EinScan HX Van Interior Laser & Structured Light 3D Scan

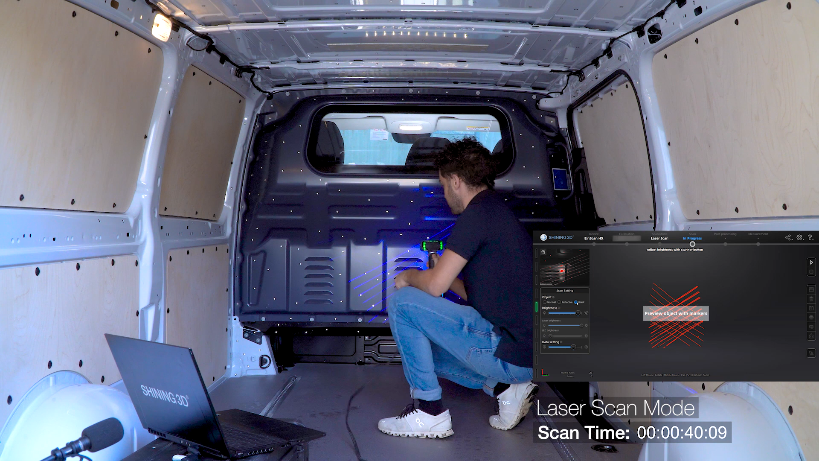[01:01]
This is fine, so we start scanning.
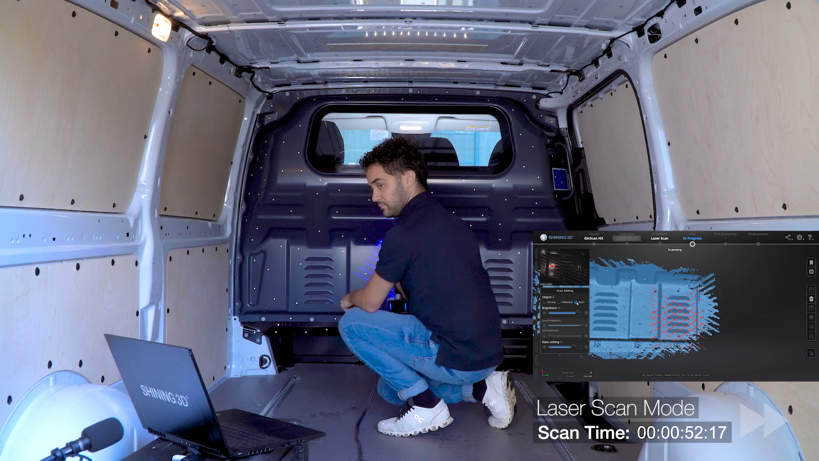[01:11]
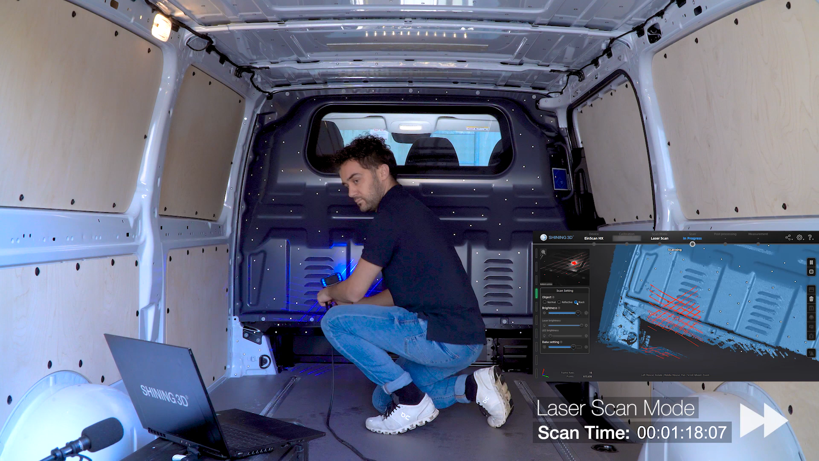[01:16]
As we can see, the 7X blue laser lines track the markers in order to capture the part.
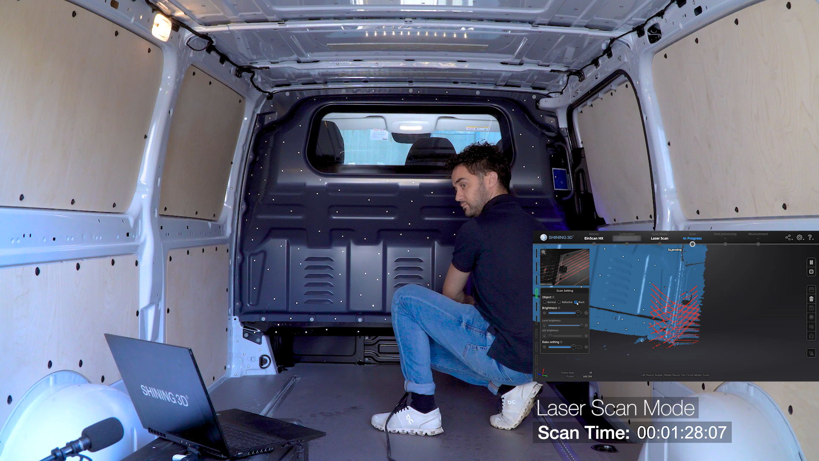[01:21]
It's important to always pay attention if the tracking is working correctly and the markers are recognized.
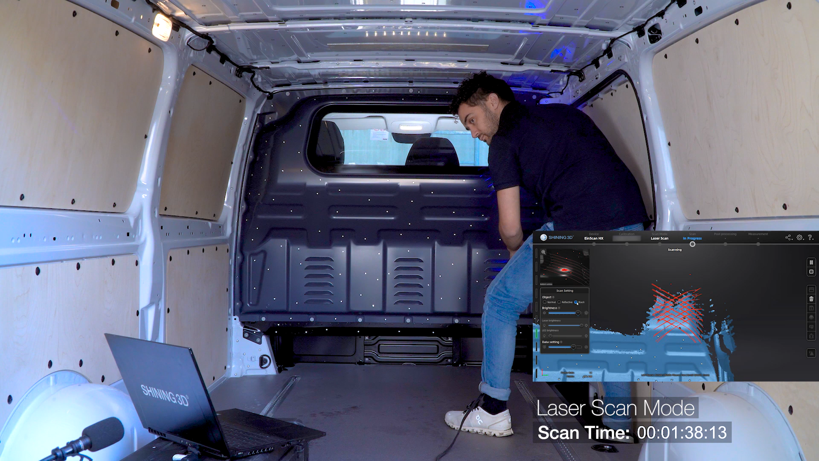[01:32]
If not, maybe more markers are necessary, because the scanner must be able to see at least 4 markers in the scan field at any time. If you still have trouble with the tracking, an easy solution would be also to calibrate your scanner properly.
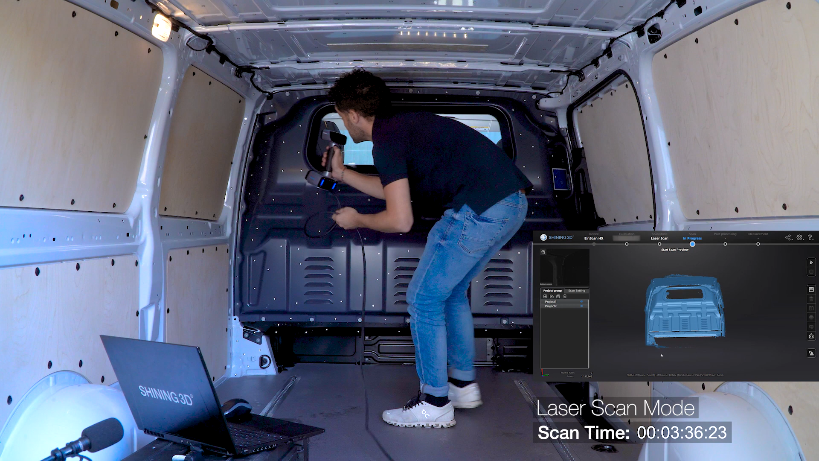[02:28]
later we are going on to align them together into one.
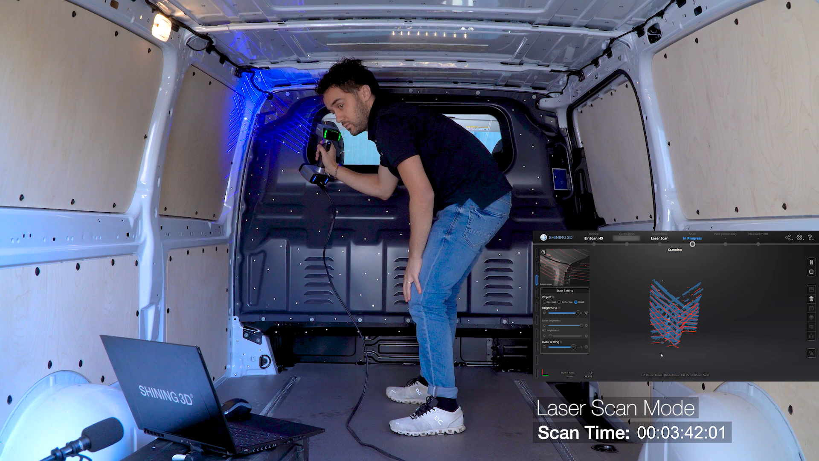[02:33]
This gives us also more flexibility if at some point, for example, we only need one specific part of the vehicle which makes things easier to work with.
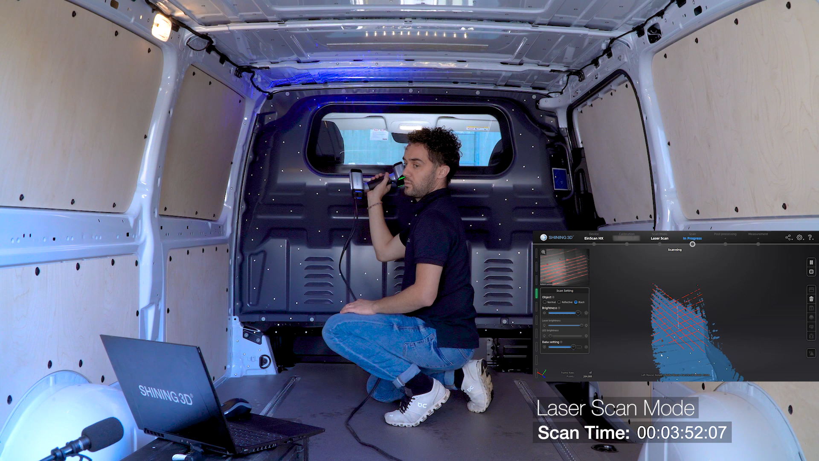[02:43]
It is practical to start scanning on an already captured part from the old project in order to have some common points to align between the old and the new one. Same process, point the scanner to the surface, check for the right distance and press start.
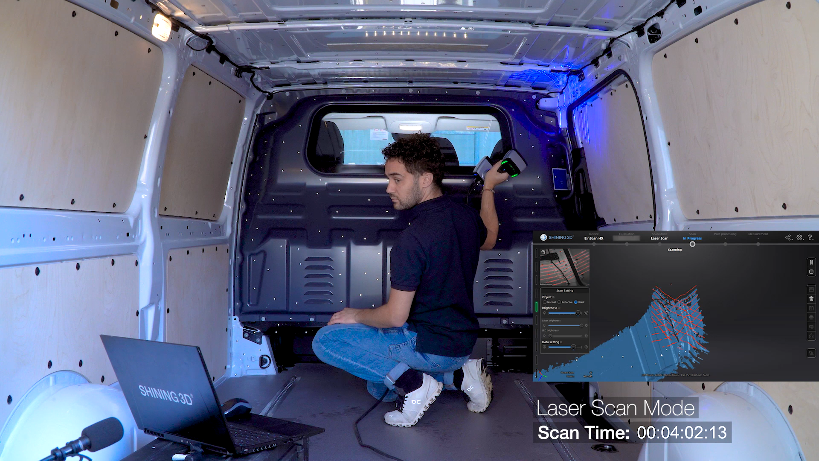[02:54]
The first brightness settings was adjusted for the black surface,
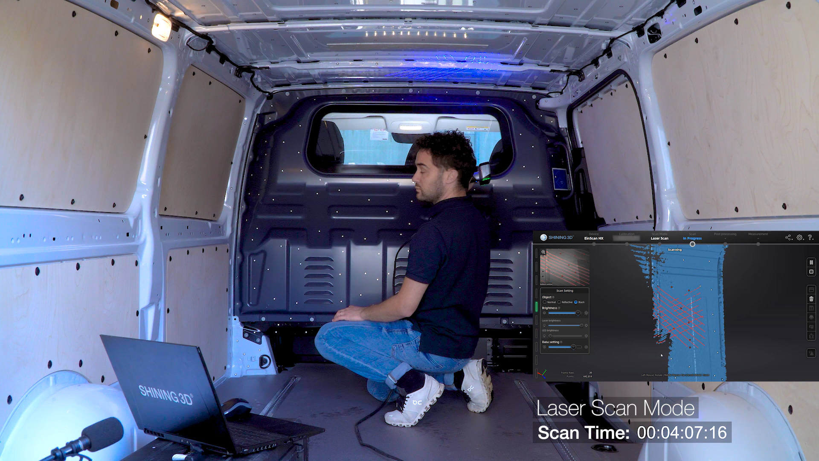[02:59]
so when moving over the white surface of the pillows and the roof, the image is way too bright.
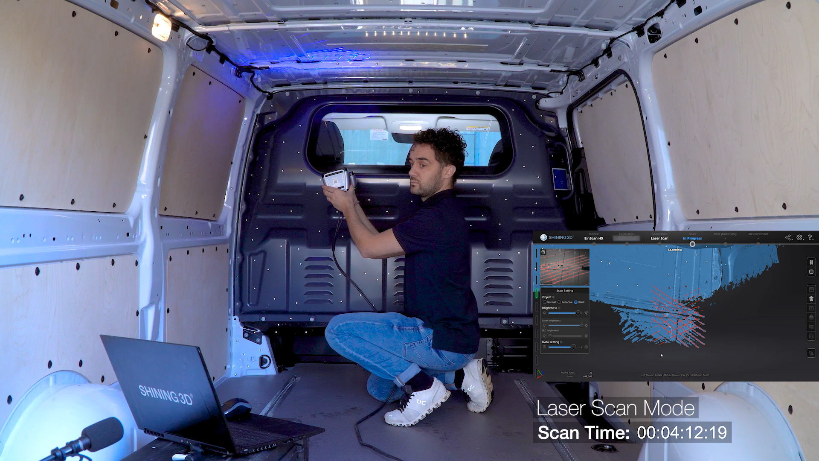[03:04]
Luckily, we can change it while scanning with the dedicated buttons on the scanner. You can also change the zoom with the other two buttons to your liking, with no need to do it on the computer.
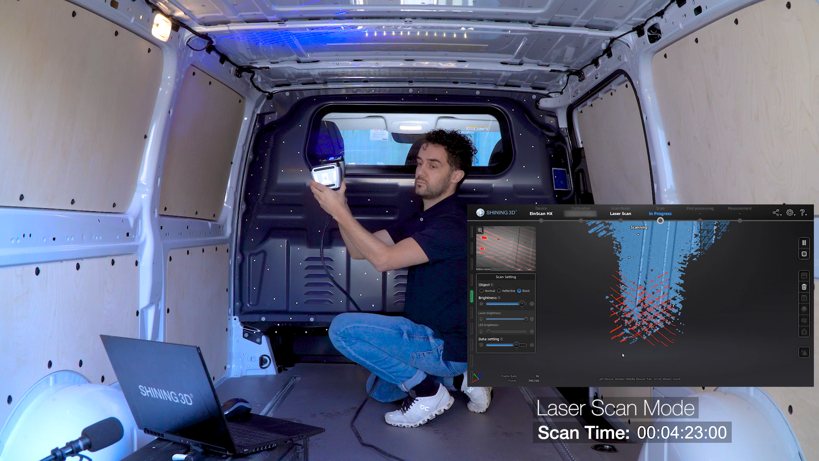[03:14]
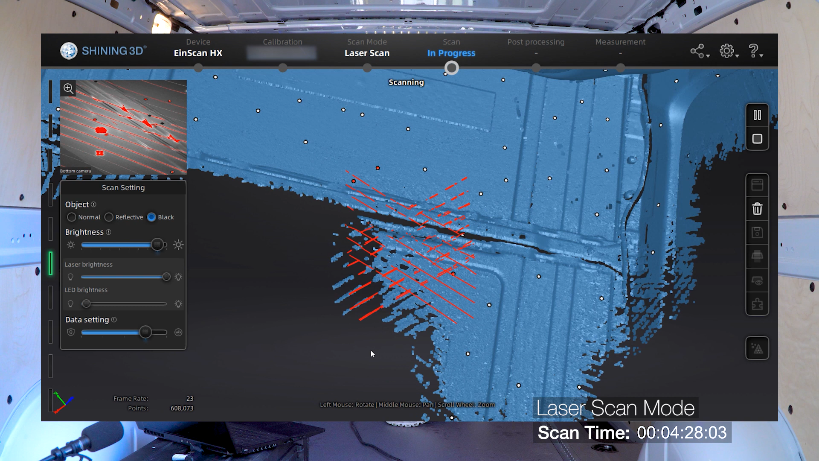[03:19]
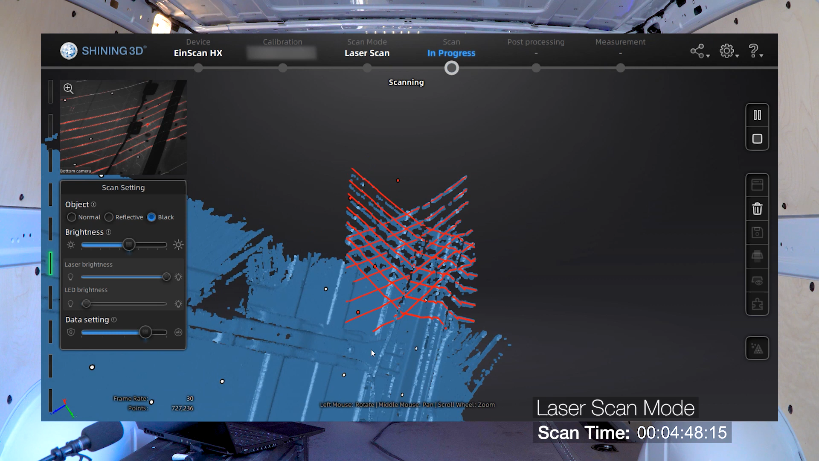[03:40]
Once more, we will discover that you can change that.